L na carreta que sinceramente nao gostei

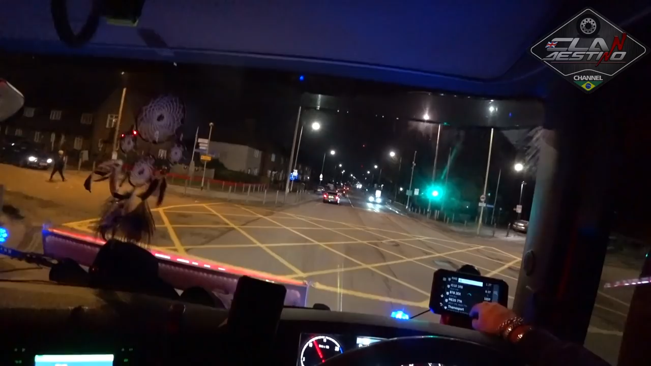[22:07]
Vá Vá O navegador tá me perturbando Ele falando que eu tô dentro de uma área Com limite de 18 toneladas
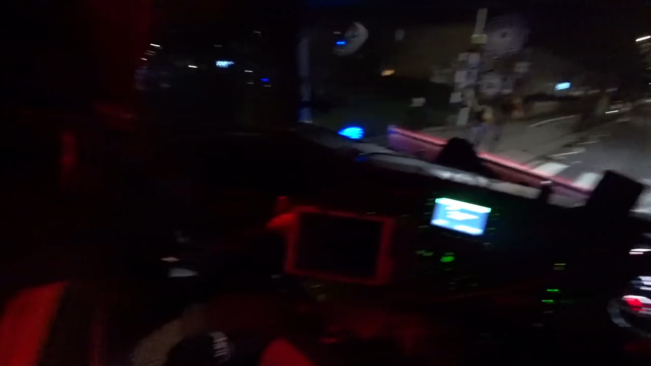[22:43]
É a rota, né? Isso aqui é a rota Não tem outro jeito de chegar ali, né? Ou é por aqui, ou é por aqui Ou melhor, tem outros jeitos, né? Tem outros modos aí, né? As estradas pra chegar ali Mas a rota pré-determinada deles é essa O outro do Double Deck Ele veio pelo mesmo lado que eu vim ali, né? Então eu até perguntei, né? E deu uma treta com eles lá Porque o cara começou a tocar a campainha O interfone deles lá E a mulher gritou lá de dentro, lá, né? E ele tava tocando porque ele queria ir no banheiro E a mulher gritou lá Que não poderia deixar ele ir no banheiro Olha só que merda, hein, bicho?